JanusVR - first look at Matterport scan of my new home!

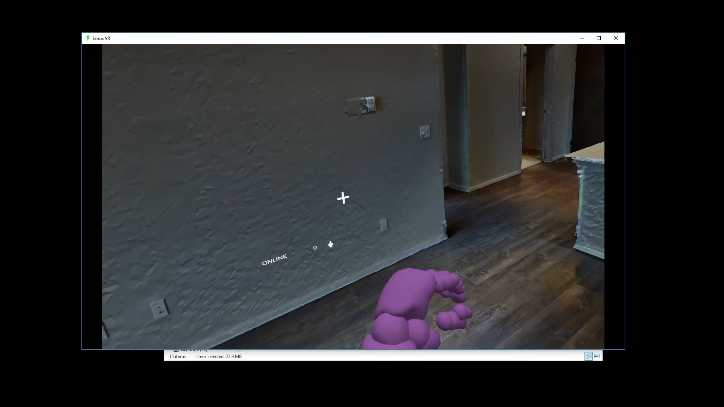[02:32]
But, yeah, here is the place, and I'm right here. And I did a model of it in SketchUp based off of Blueprint,